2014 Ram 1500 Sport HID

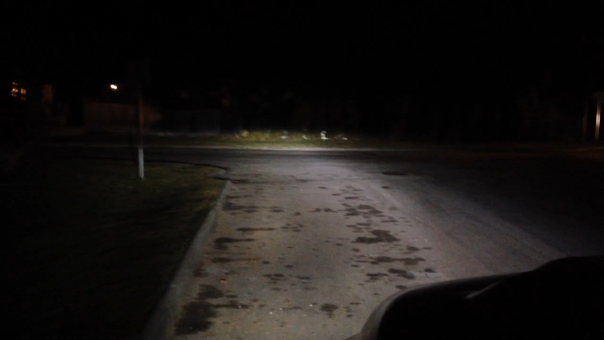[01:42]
way better than the factory lighting. The fog's on, makes a huge difference driving around. And then because the projectors actually open up, the low beam HID puts out bright enough so you don't even notice the halogens in the high beams at the moment. But I'm very happy with it. I'll put a link on for the lumens so if anybody else wants they have everything you need.